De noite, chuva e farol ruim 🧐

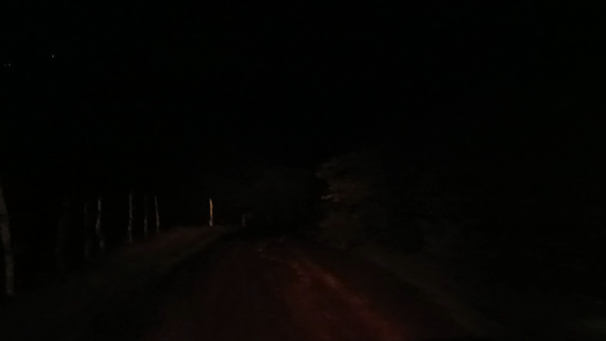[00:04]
Chegando com mais um vídeo aí pessoal, canal Feito do Cadiri, vamos descer agora aqui para passar no Riacho do Grotão, tem uma passagem molhada, está chovendo um pouco, vai começar a subir agora, o farol do carro está ruim aqui só, dirigindo a lama já é ruim, e no escuro o farol ruim fica pior ainda,
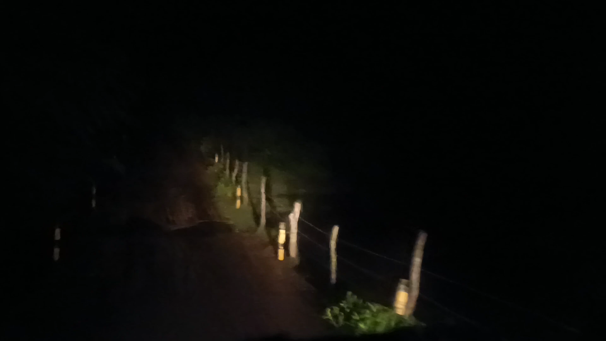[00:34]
vamos na LSS para ver o que está acontecendo com esse farol, o farol desse carro não era assim, o farol do Grotão vai começar a subir agora, a maioria dessa parte aqui é pissarrada, o farol está ruim aqui mais tempo que passaram a maca,